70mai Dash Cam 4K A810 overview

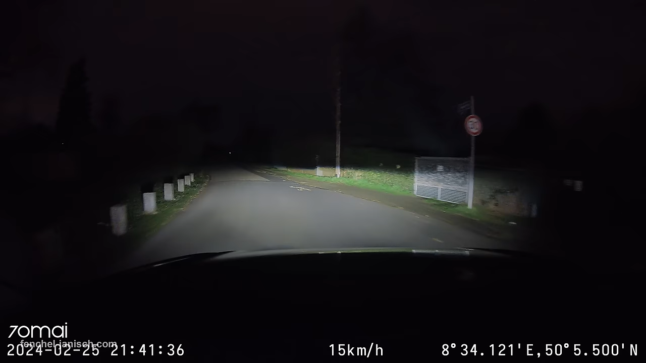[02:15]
The A810 comes with dual channel recording of 4K HDR in its front camera and 1080p
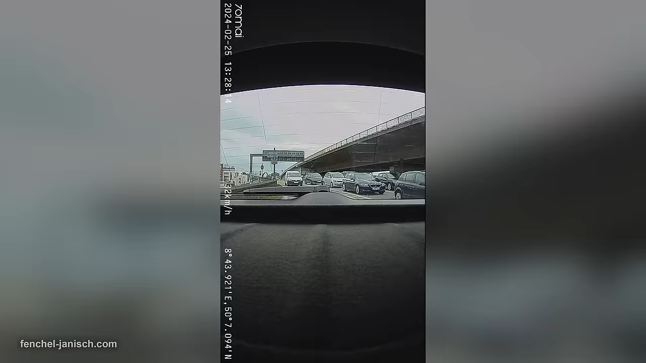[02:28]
HDR for the camera in the back of the vehicle.
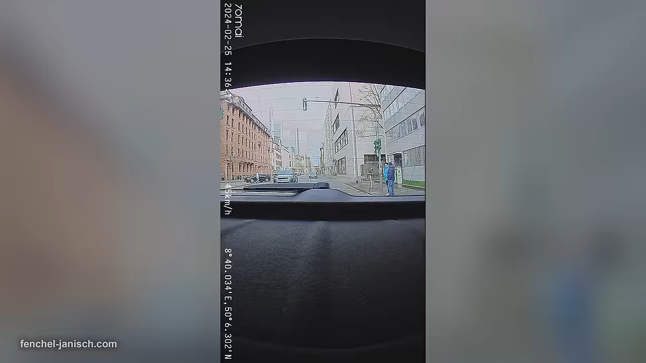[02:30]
To further improve its picture quality, the device comes with a 70mai night-old vision feature that really improves
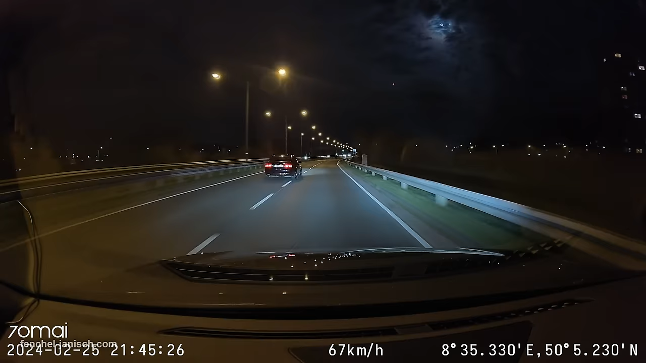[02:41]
footage in dark surroundings and during night time. The MyColor Vivid Plus image technology further optimizes footage quality in terms of exposure balance,